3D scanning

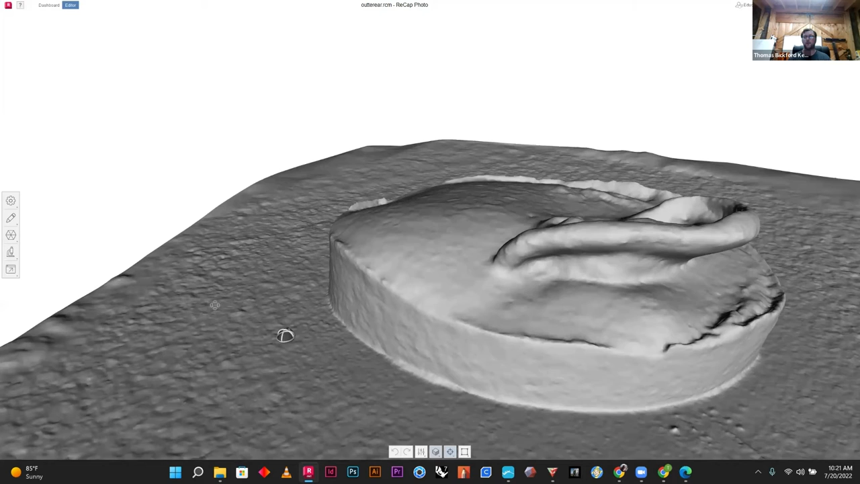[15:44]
Because this will show you everything that's actually going on. And as you can see, these meshes are really dense.
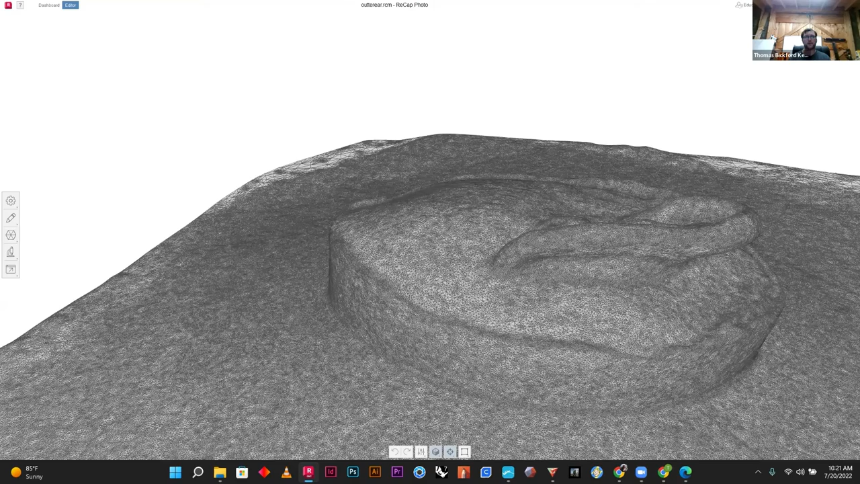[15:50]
So to do this, you go to Object.
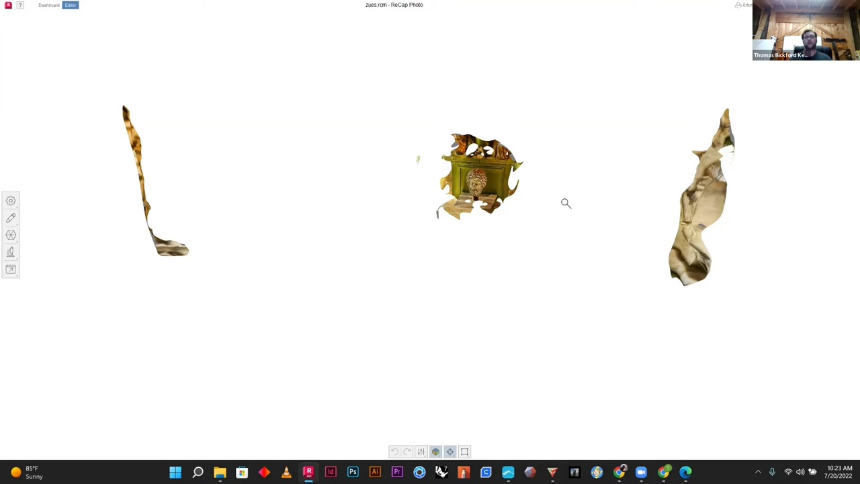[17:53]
So you will generate some extra data.
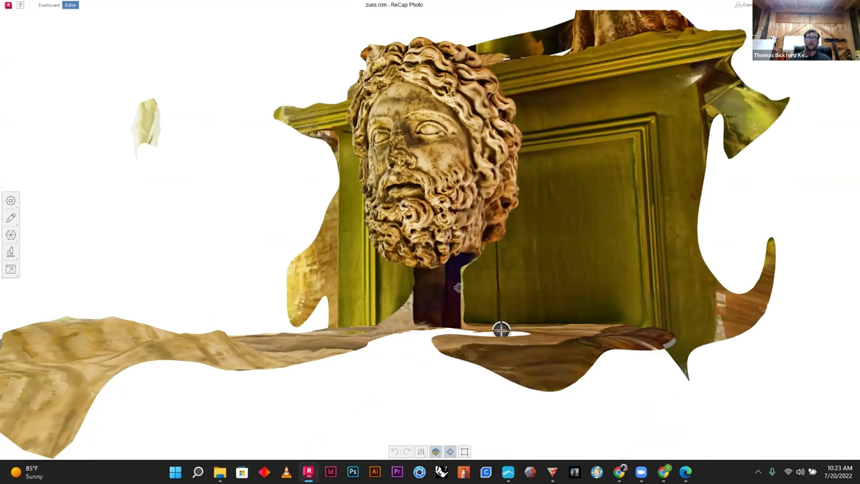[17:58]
But the detail you can get is really, really good.
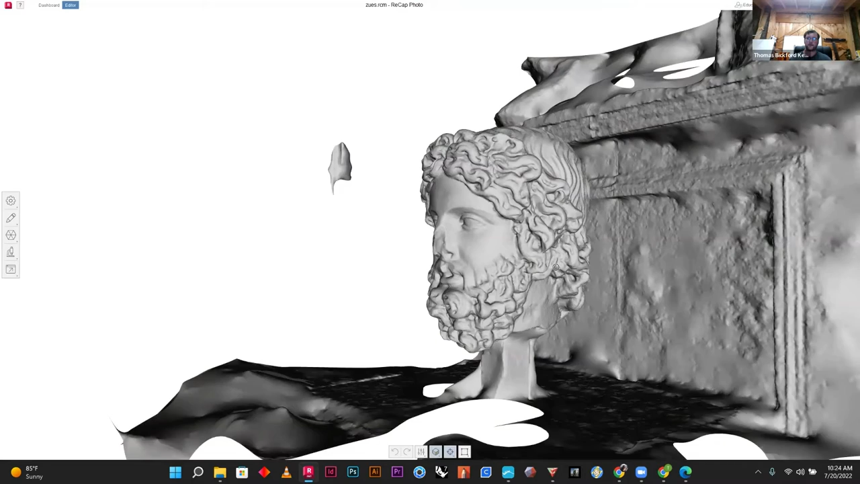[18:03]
So see, got all the different curls of the hair, the nose.
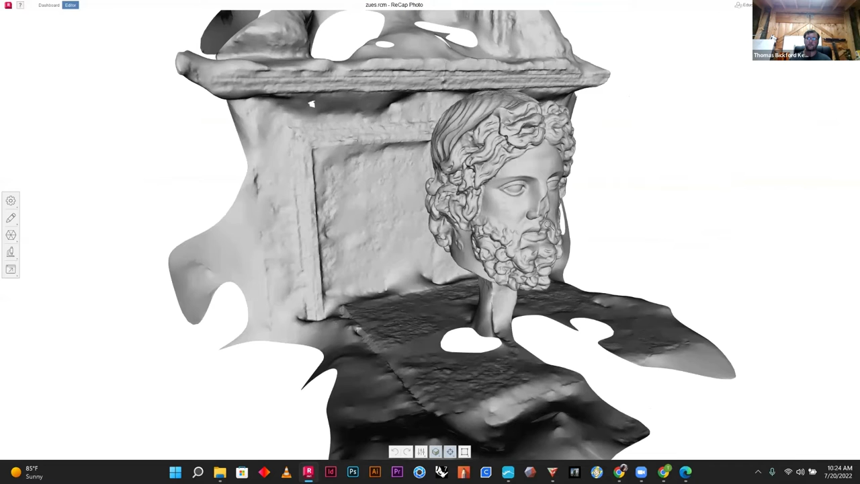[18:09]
But you can also edit in this program, which is really handy.
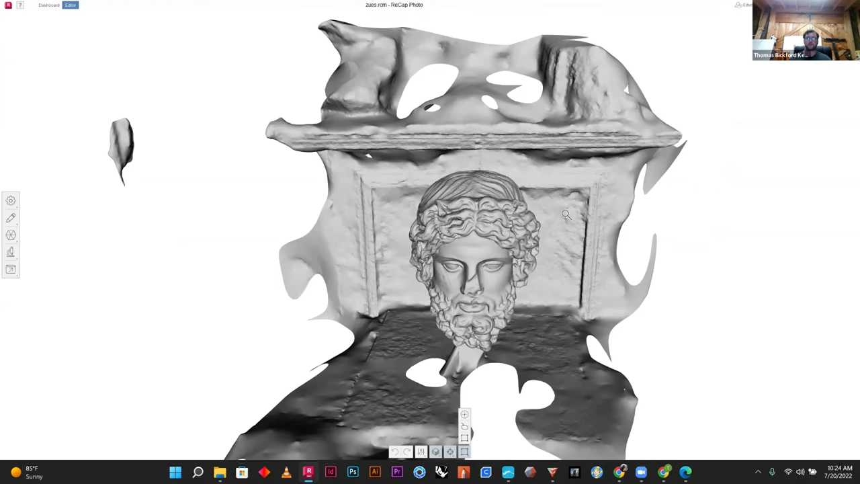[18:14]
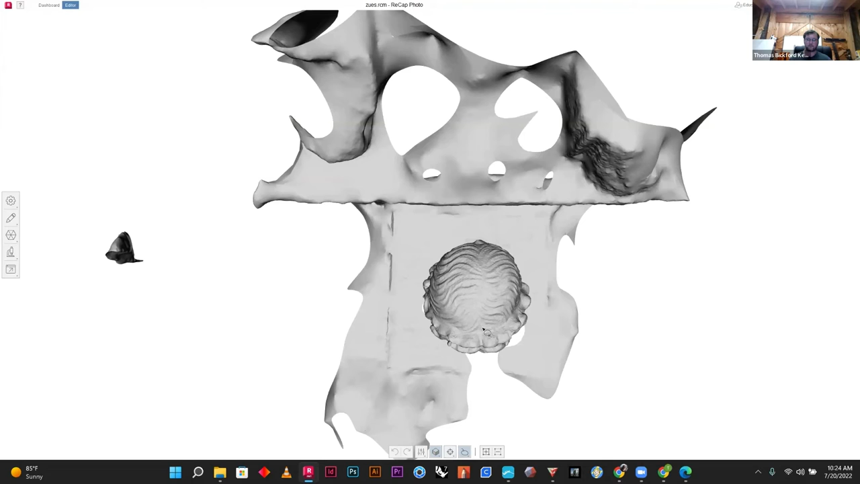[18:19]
So I just want the Zeus head. And now I just have the Zeus head.
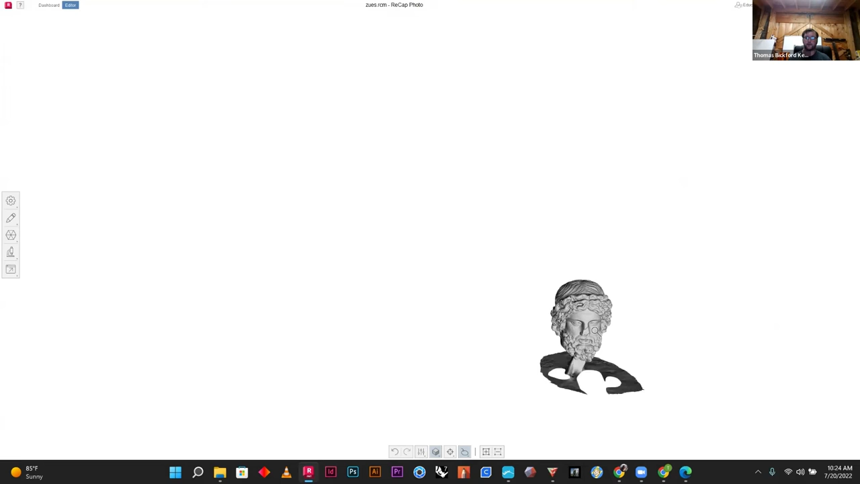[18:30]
And so if I want to 3D print this, I also need to make sure it's totally closed. So don't need that.
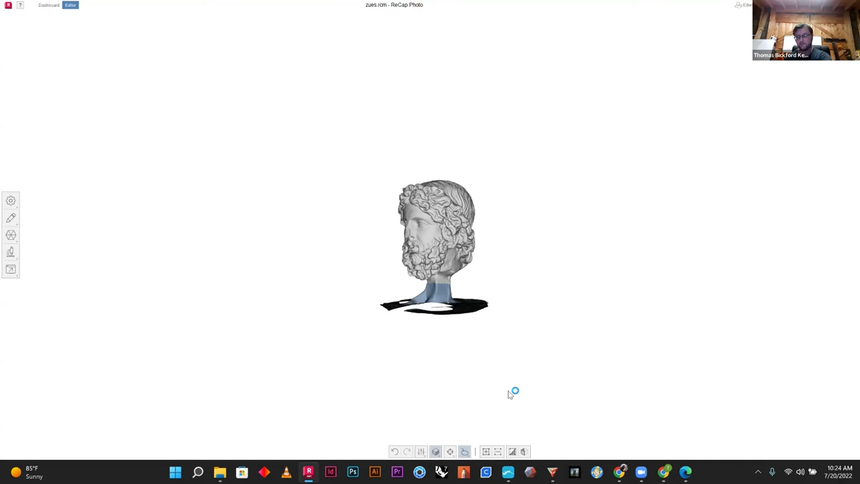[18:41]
So right now, there's a hole in the bottom. And you also want to make sure there's no holes anywhere else.
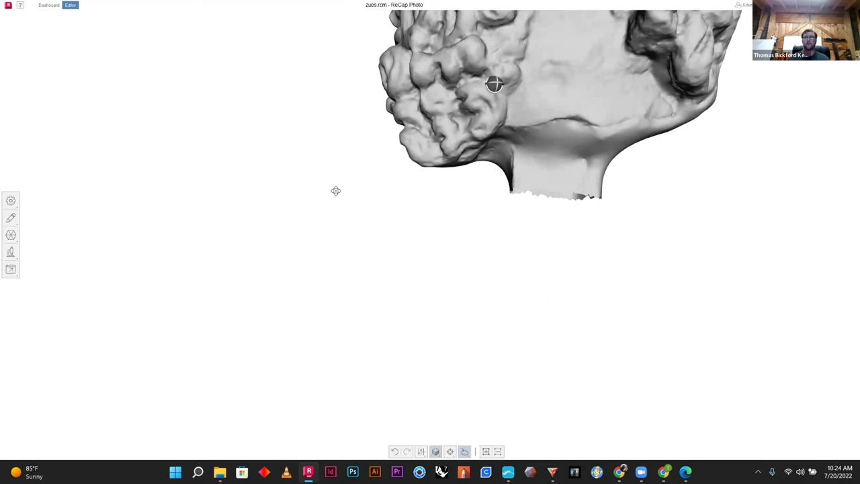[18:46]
So in this program, you can actually edit really easily.
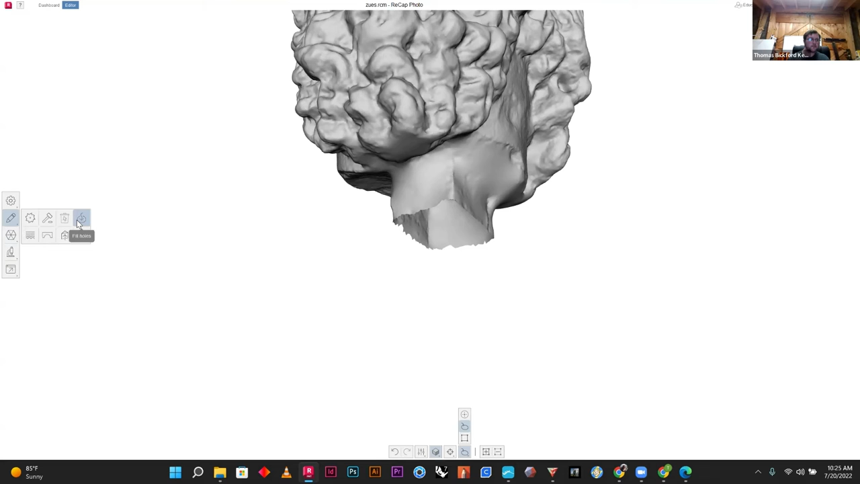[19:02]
So this hole right here, click on the edge.
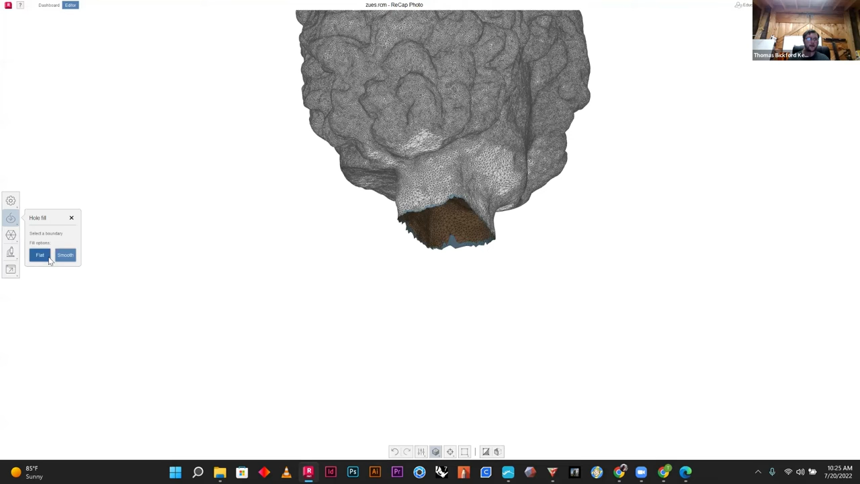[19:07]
I want it flat. So now it is watertight.
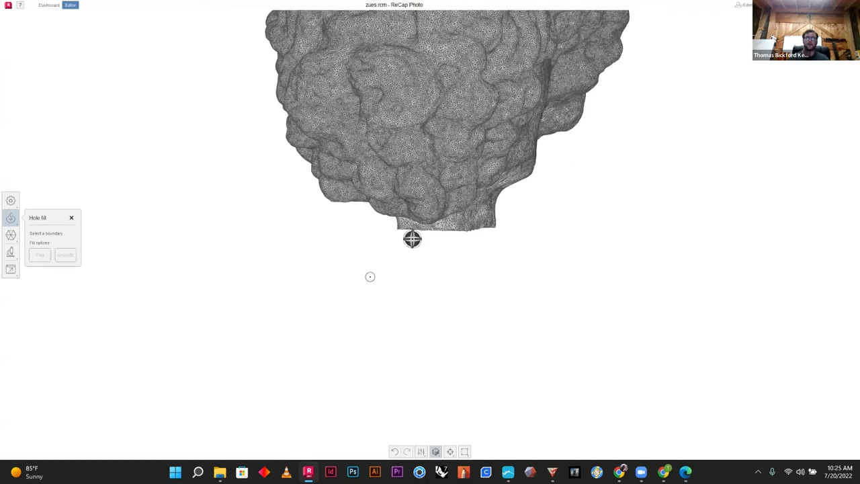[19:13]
So now I would actually be able to 3D print this. Any questions so far? When you batch it, sorry. Is it like a complete filled solid? Or it's all surfaces and hollow from inside? It's technically hollow inside. But the printer or CAD work will actually treat it as a solid. As long as it's watertight.
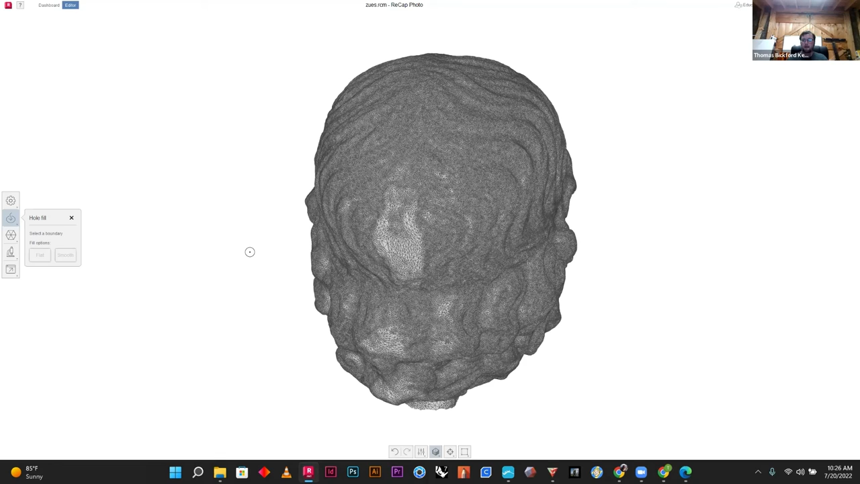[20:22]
I had some run for over a week straight just processing away. But, you know, that was also over 7,000 photos for a haunted train tunnel that's abandoned. That's like a quarter mile walk. It's kind of interesting that you talk about this because I 30 printed like a little thing that rotates when you turn it and it's for 3D scanning. Oh, nice. And it has a place to like put your phone and then you rotate the object,
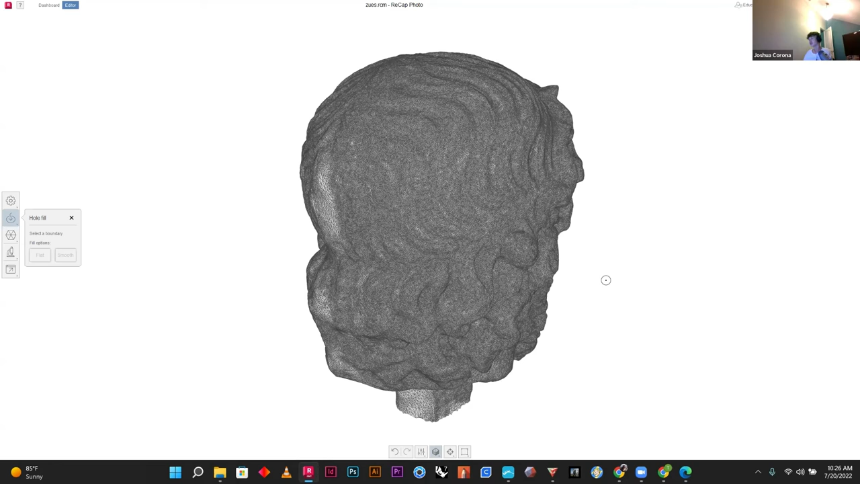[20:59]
the platform, and it'll rotate the object around so you can get like a view of it. Oh, that's cool. What were you going to be 3D scanning? Just like many action figures and stuff here and there for my little brother or like board games or something like that. Gotcha.
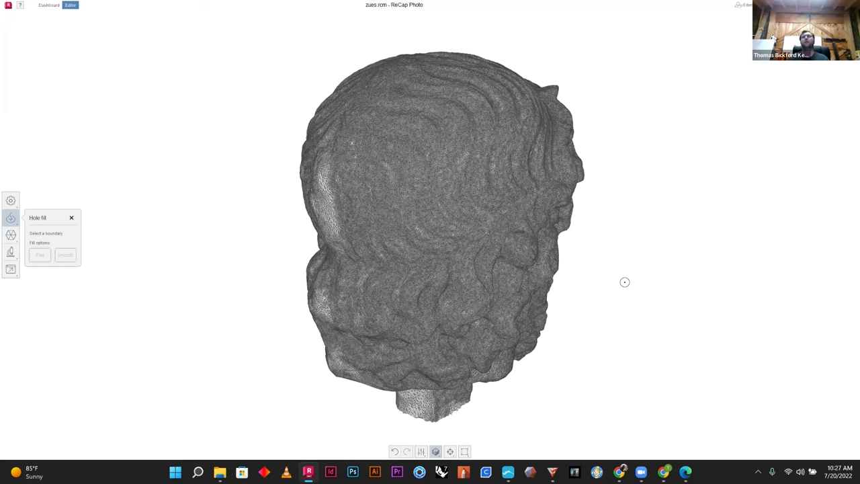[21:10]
Yeah, Hasbro is now actually doing something where you can have your own head 3D printed on a toy. Oh, wow. That's awesome. I didn't know that. Yeah.
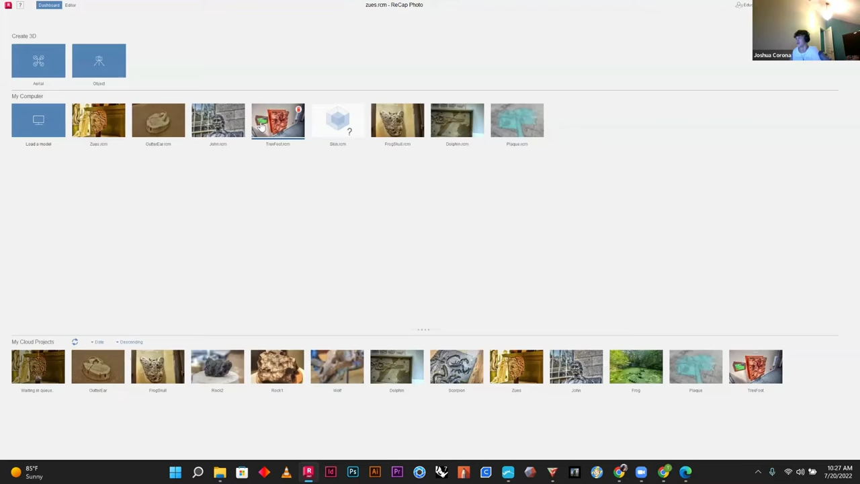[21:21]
Any advice on avoiding background? It, so if you're 3D scanning something in the real world, it's a little tricky because you don't have too much control over that.
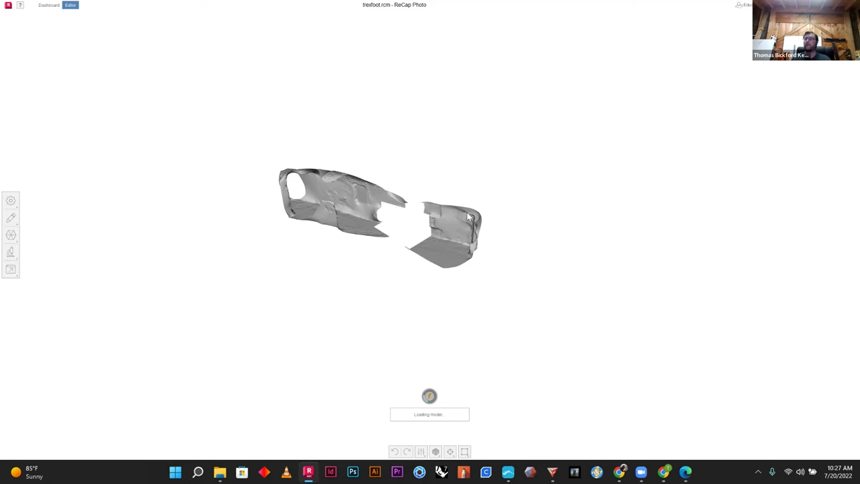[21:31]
But I would definitely set up a spot almost like a photo studio and actually have the white backgrounds and really be able to isolate the object you're 3D scanning.
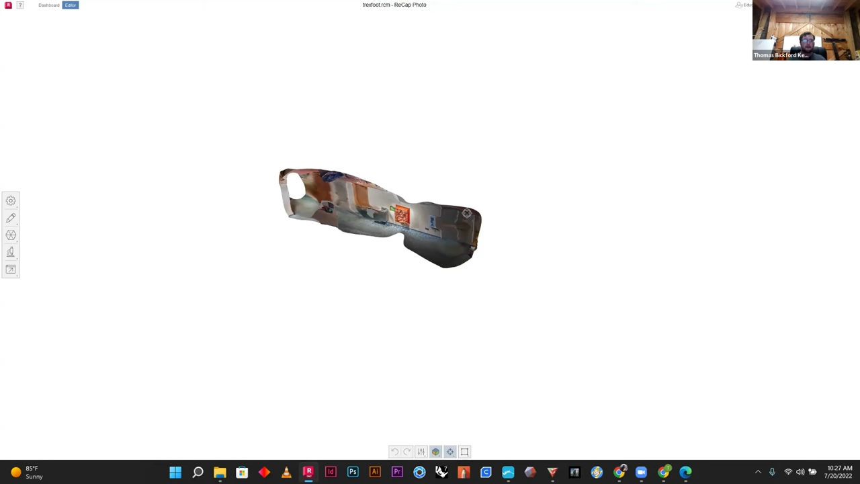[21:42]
So like here, you know, it's on a wall in a museum.
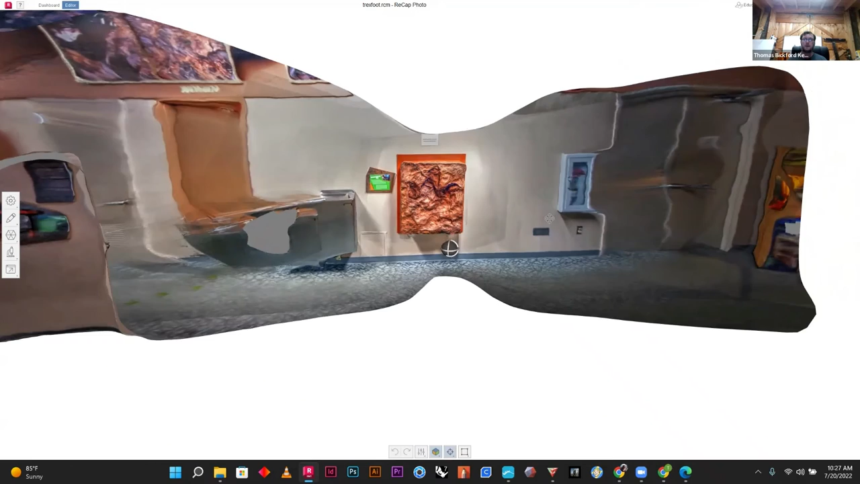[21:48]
I have no options other than trying to get it. And this was the T-Rex footprint. Yeah.